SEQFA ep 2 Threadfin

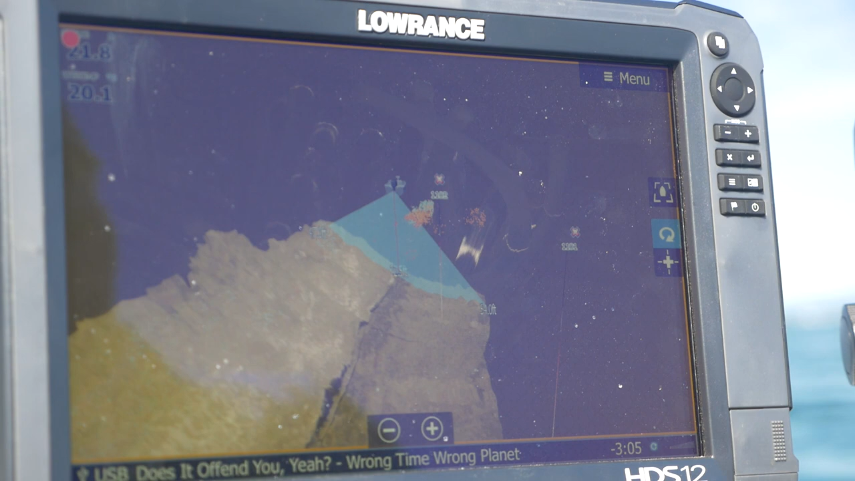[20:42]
One of the best things about this image is you can actually zoom in and pan around your boat, look at it from sort of any angle,
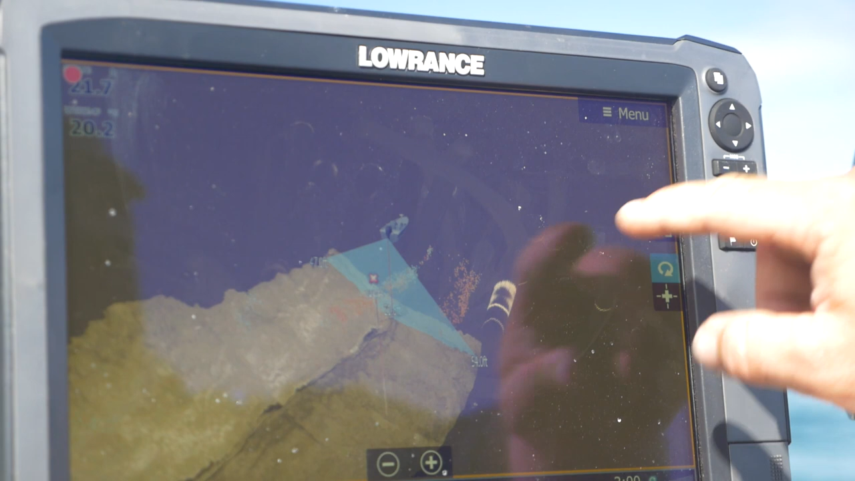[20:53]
get right down in behind it, and you can see as we're driving along the bank here, it'll actually give you the slope of the bank.
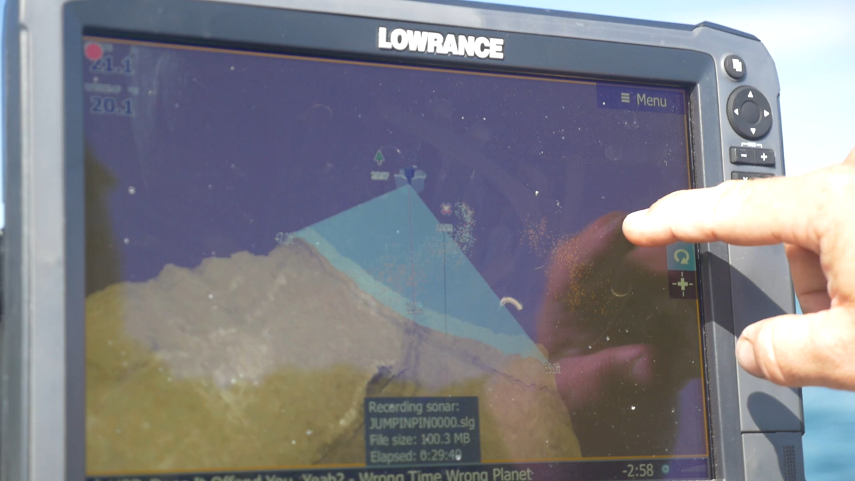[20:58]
Another great feature with the 3D is
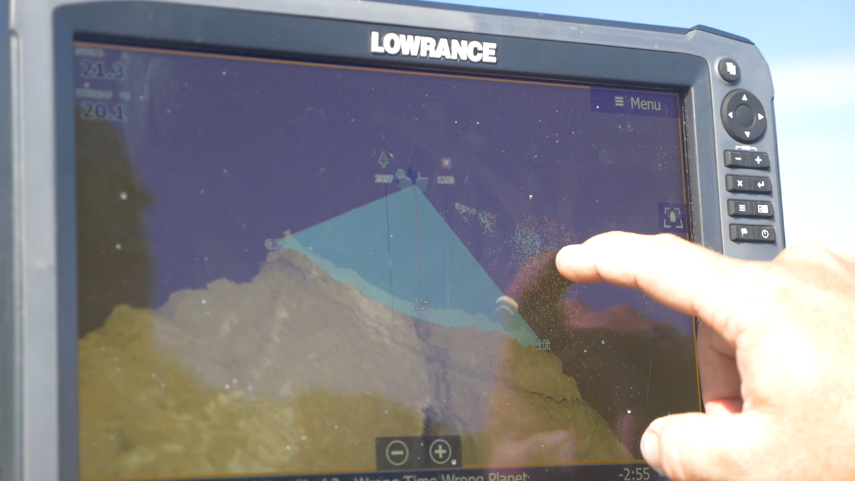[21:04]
suspended targets in the water column.
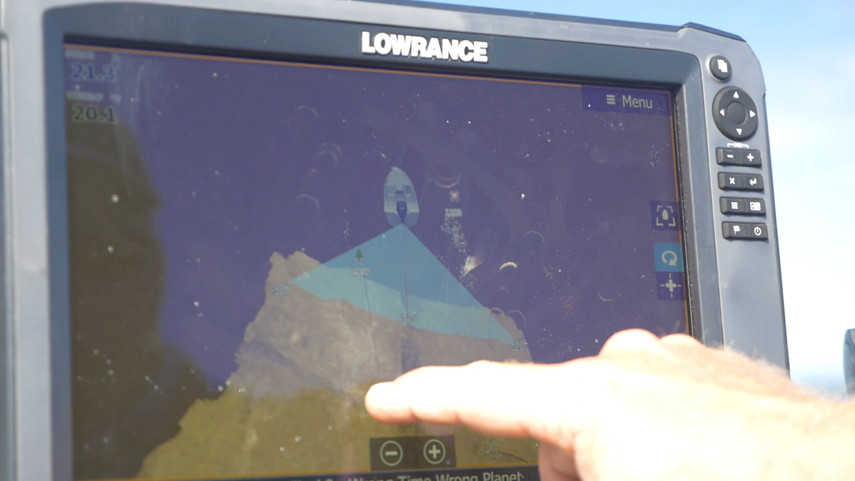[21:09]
So where a traditional 2D sonar over a hard bottom, it's very hard to see suspended bait and it gets sort of lost in the hardness of the bottom. This will actually give you a different colour palette that goes against what you got on your bottom palette, and your targets really stand out. So for those smaller fish where they're quite hard to see, it's a very important tool. That's a quick tip on the new Lorenz 3D Structure Scan. Hope that helps you get a few fish on the water.